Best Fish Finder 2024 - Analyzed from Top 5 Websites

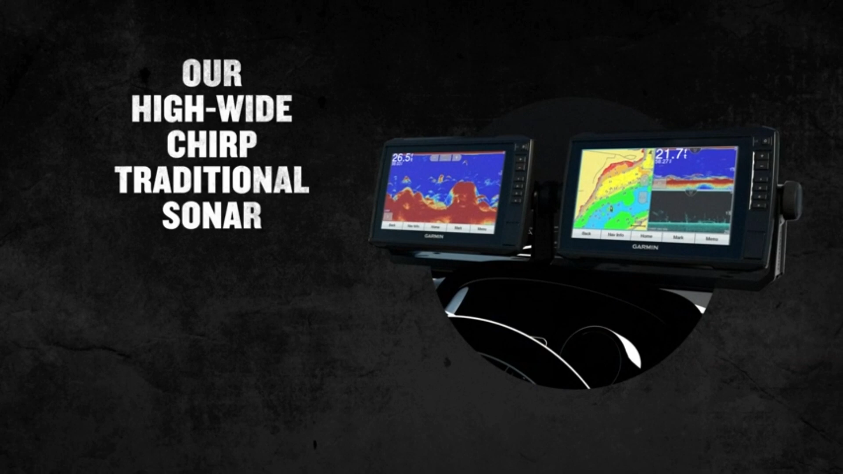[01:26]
Key Points The 9-inch display is easy to see in bright sunlight and helps with vision impairment.
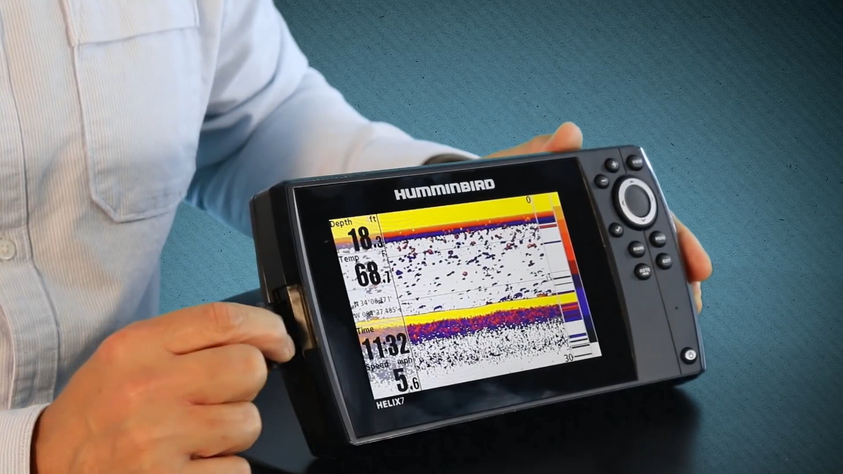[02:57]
On screen: speed 5.6 mph
tucked away behind the waterproof door, conveniently located on the side.
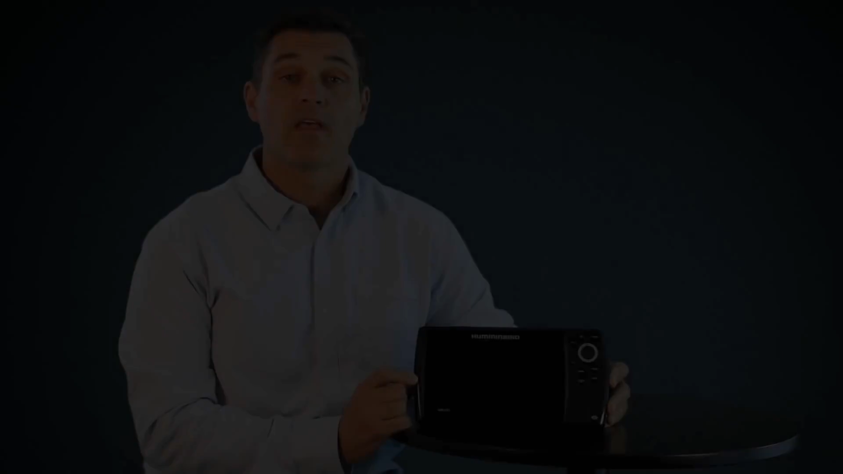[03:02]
The Helix 7 is compatible with Humminbird cartography, such as Lake Master, and also with optional Navionics Gold,
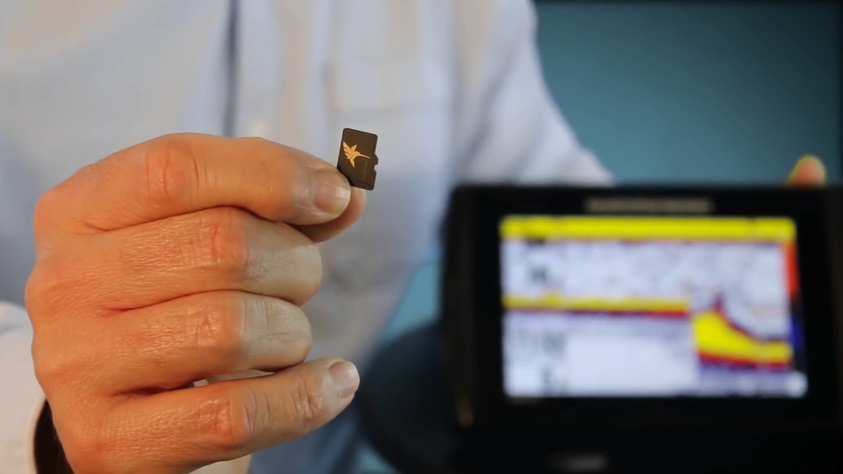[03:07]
Silver, and Hot Maps, all available now at your favorite retailer on microSD cards.
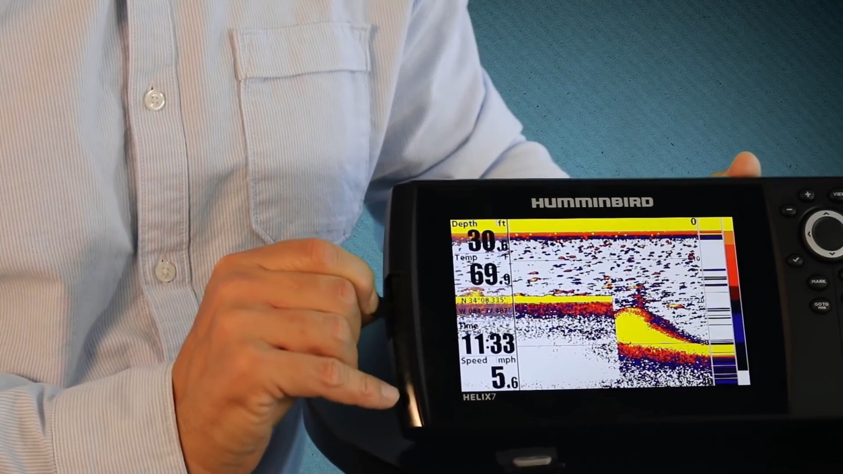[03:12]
On screen: speed 5.6 mph
On the back of the unit, you'll notice here it has three familiar friction fit connection ports.
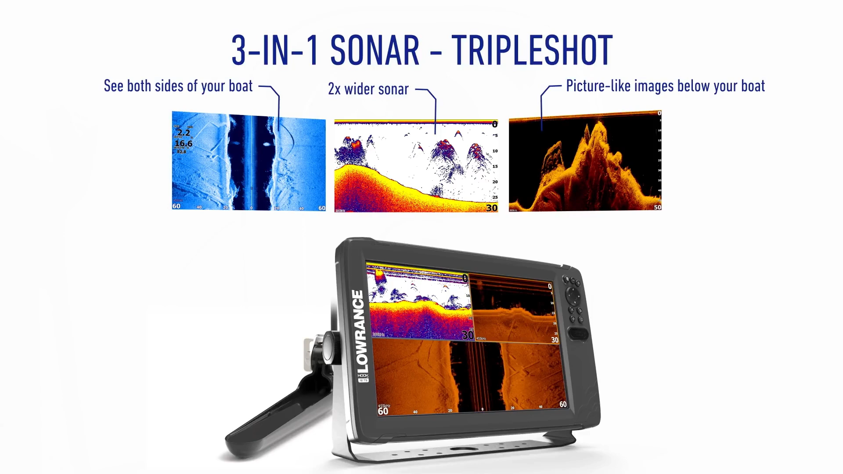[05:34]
Provides all the necessary information to catch fish.
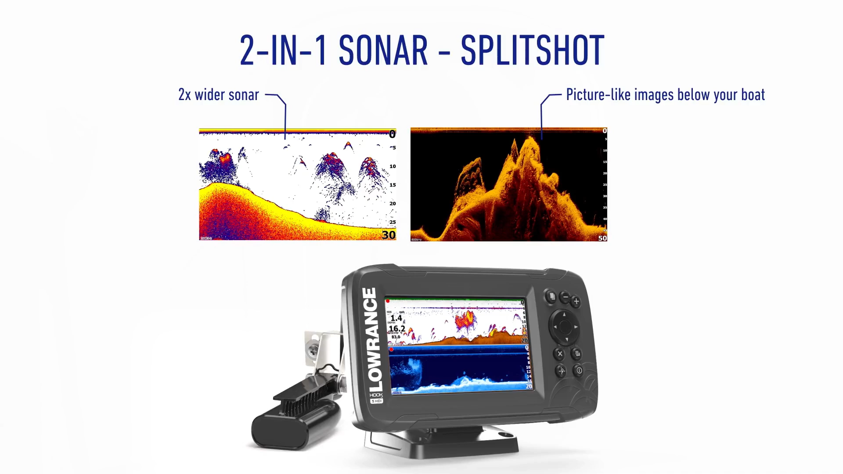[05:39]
Clear images and accurate depth readings. Suitable for various types of fishing.